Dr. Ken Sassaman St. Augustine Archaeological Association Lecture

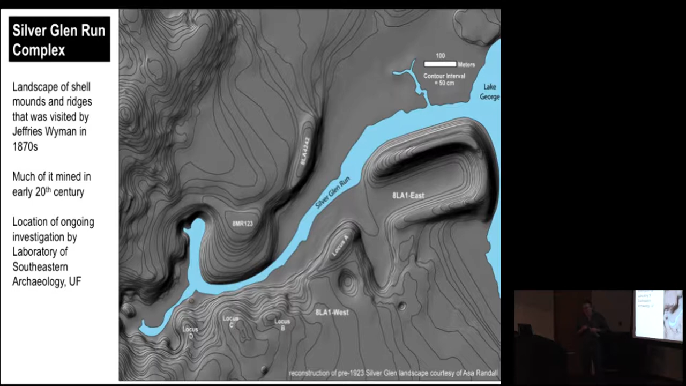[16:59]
I like it. I'll credit Asa Randall at the University of Oklahoma, a former grad student of mine, he's a professor at Oklahoma, but then his poor little name has been cut off here. He's the tech whiz. So Asa took LIDAR, archival maps, and he went up to Harvard and he found the notes of Jeffrey Wyman, who published a lot of stuff, but he didn't publish his initial sketch map of this. Asa found it at the medical library up at Harvard. And he took all those data and he reconstructed this landscape. As you can see, there's quite a few features here that are human-made, or anthropogenic.